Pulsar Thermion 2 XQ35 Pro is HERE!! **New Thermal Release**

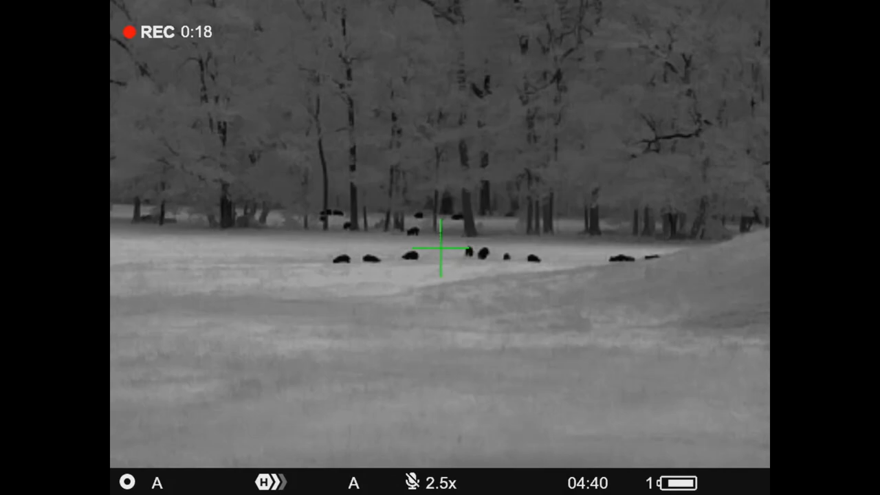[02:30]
It is replaced by the Thermion II XQ35 Pro. And we'll tell you what all that means. But the specs, let's run those down real quick. So the price on this, $3,299. It comes with a three-year manufacturer warranty. That warranty is with Pulsar. And if you have any issues, that optic would go back to, if you're watching this in the United States,
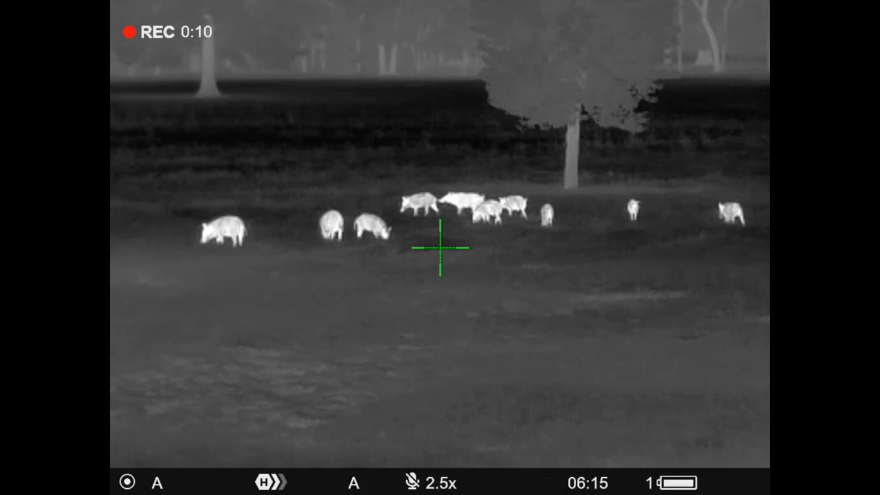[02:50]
that optic would go back to their facility in Texas. So it's a 384 by 288 thermal core resolution, 17 micron.
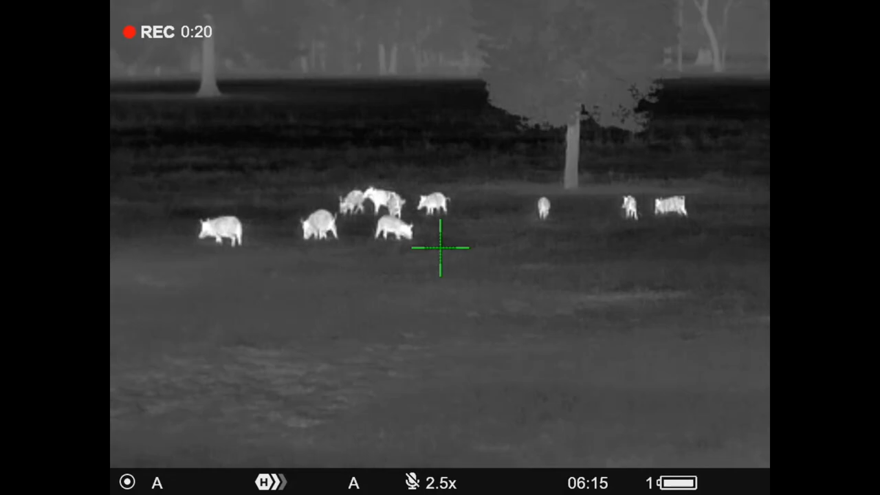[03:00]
It does have the new minus 25 NETD thermal sensor on it. So that's what the Pro means. Whenever you see Pro, it's got the new under 25 millikelvin sensor on it. Starts at two and a half power, goes to 10 power. And that is digital magnification. 50 Hertz refresh rate. It's got a 1024 by 768 AMOLED display,
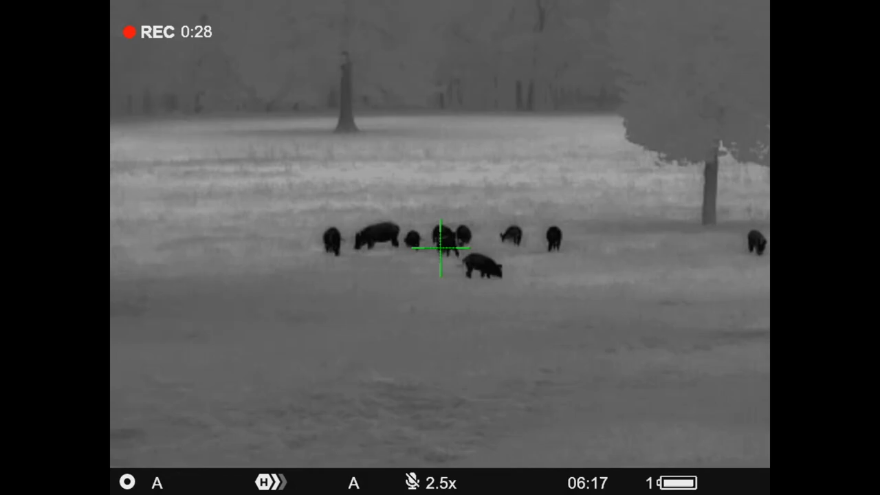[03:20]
video and audio recording, picture in picture display rechargeable, Pulsar proprietary batteries with 10 hour runtime. We'll talk a little bit more about that later as well.
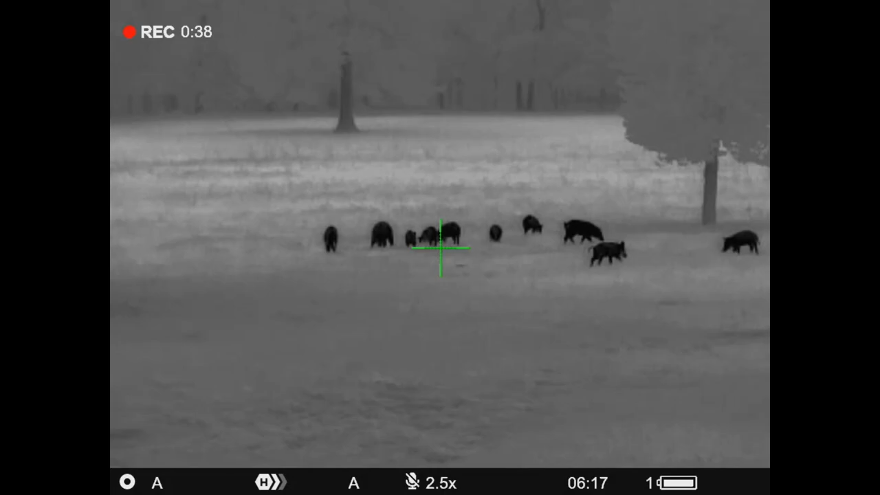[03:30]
10 reticle options, eight color palette options, Wi-Fi with the StreamVision 2 app, 1400 yard detection range with a 300 yard ID range.
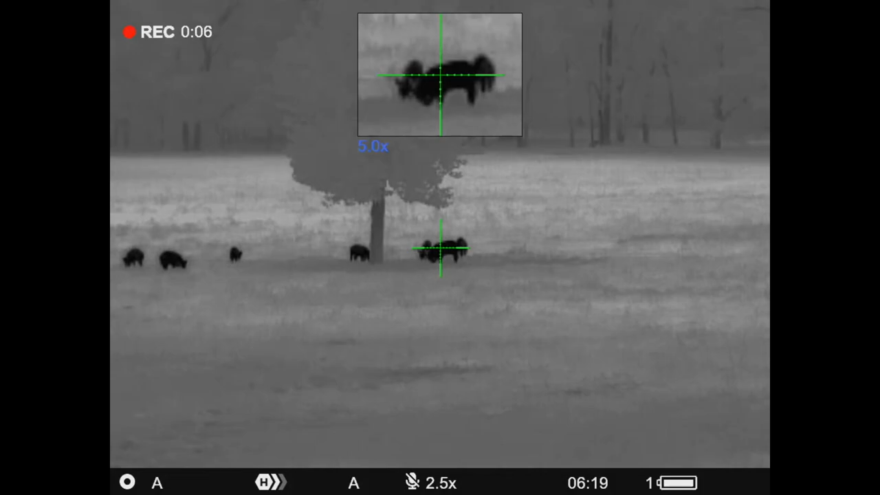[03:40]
The field of view at a hundred yards is 56 feet. It is recoil rated for 375 H and H caliber and a 12 gauge shotgun. It's a very high recoil rating.
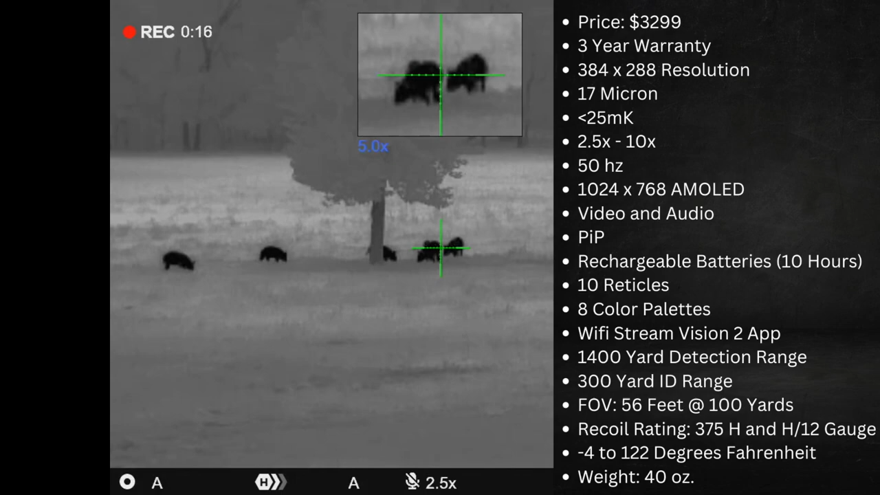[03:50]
And it'll operate minus four degrees up to 122 degrees Fahrenheit with the weight of 40 ounces.